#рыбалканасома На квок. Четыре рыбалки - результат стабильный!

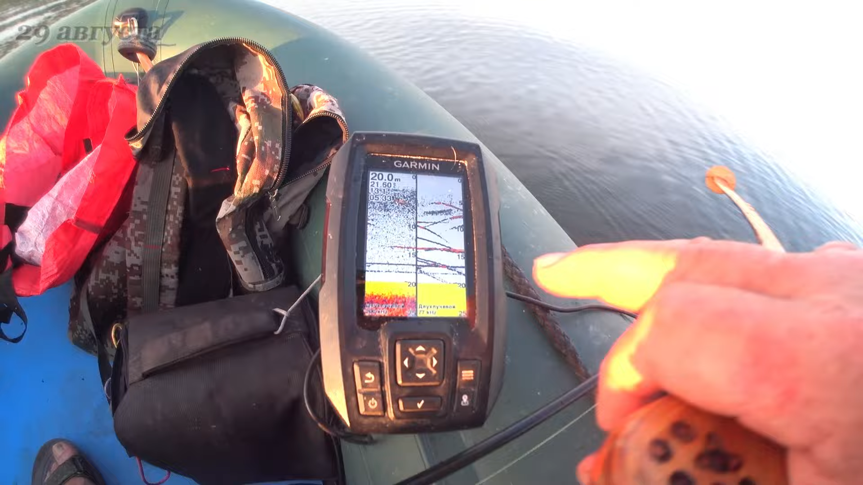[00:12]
Насадка наша идет на глубине от 15 до 20 примерно метрах на 16-17. Сейчас посмотрим, если увидим активного, будем подавать к нему. Ну что же, продолжаем. Шнур с направлением сонара выровнен. Вот какой-то от дна оторвался.
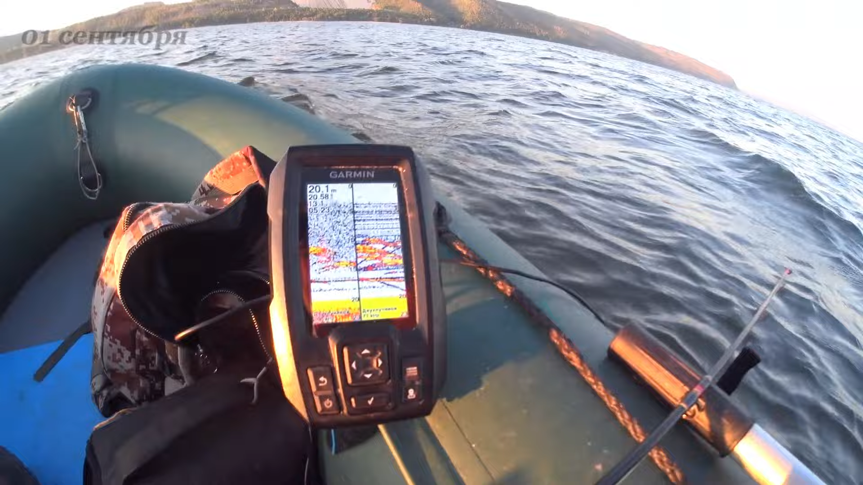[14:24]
Вот под нами появилась куча сомиков. Как они будут сегодня активны, будем смотреть по их амплитудам. То ли они будут стоять в черте, то ли будут скакать и искать наживку. Время покажет. Но погода нормальная, волна удовлетворительная.